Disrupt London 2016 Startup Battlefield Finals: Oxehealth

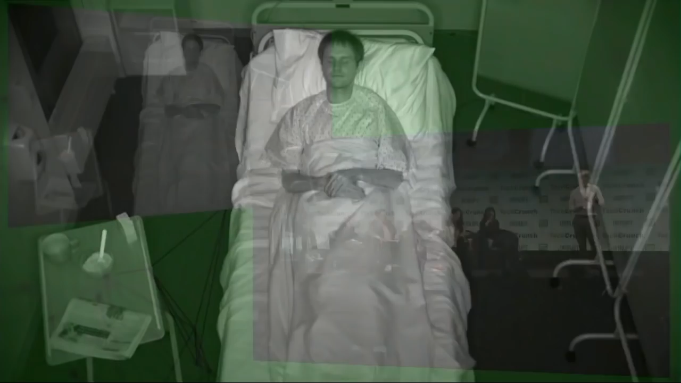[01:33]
Can you see whether they're safe or deteriorating? Of course you can't. Cameras are great if you're watching them for context and gross information,
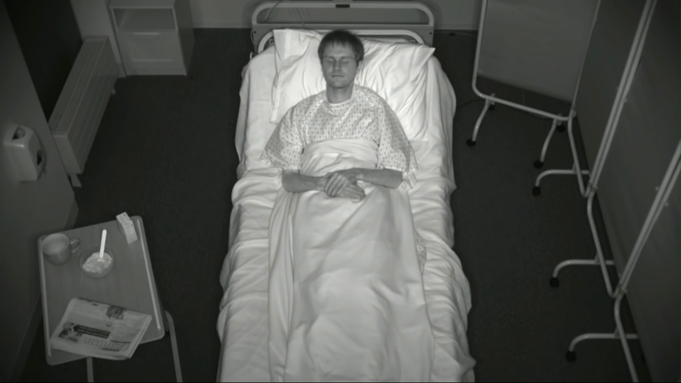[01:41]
but they won't ever, on their own, proactively alert you to deterioration.
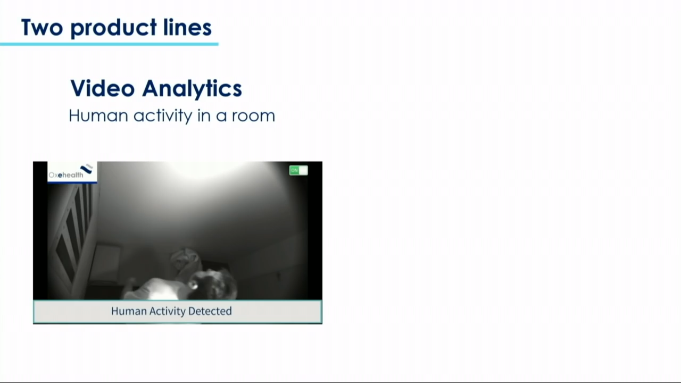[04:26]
The first is video analytics. That's the in and out of bed activity of a human being in a room. The second is medical analytics.